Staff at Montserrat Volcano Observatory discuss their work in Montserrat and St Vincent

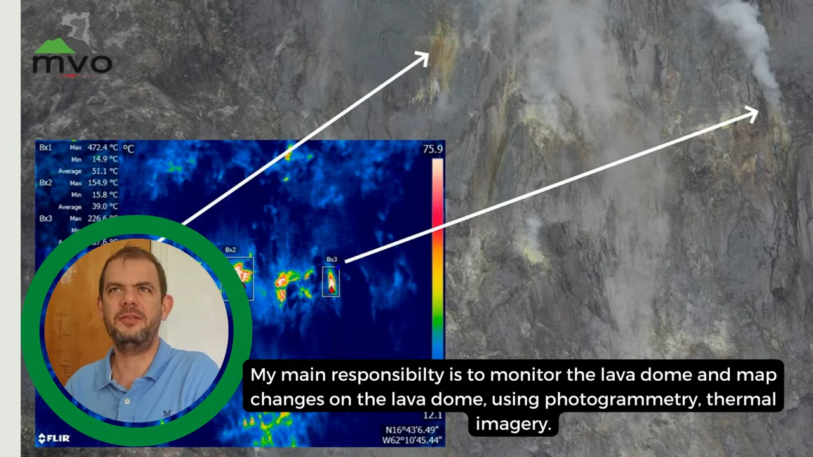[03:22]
photogrammetry thermal imagery and so I use different types of cameras and also obviously a lot of computer processing to generate 3D models of the lava dome.
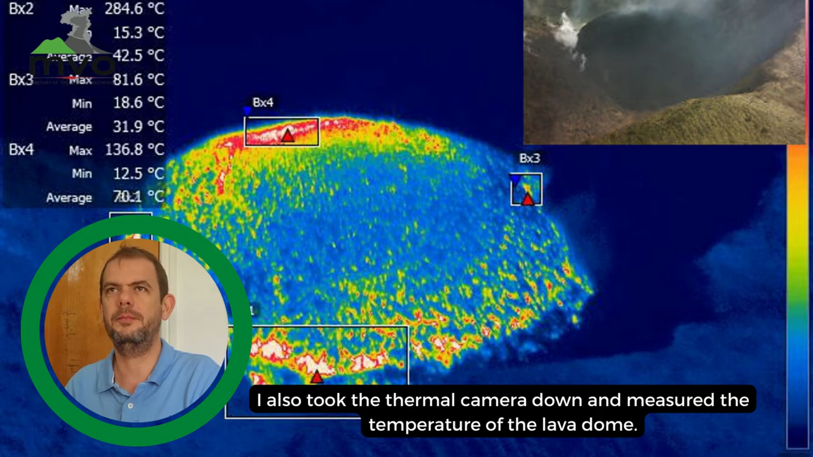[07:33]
the temperature of the lava dome and then after the explosions stopped and activity had died down I went back down there to start working on
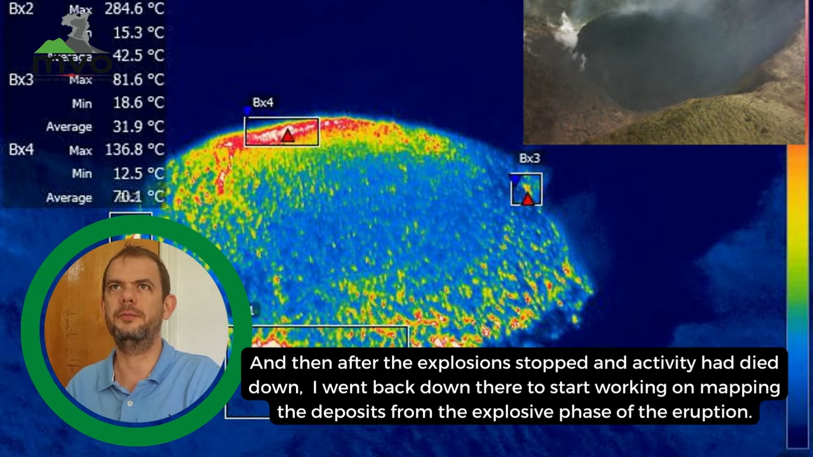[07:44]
mapping the deposits from from the explosive phase of eruption.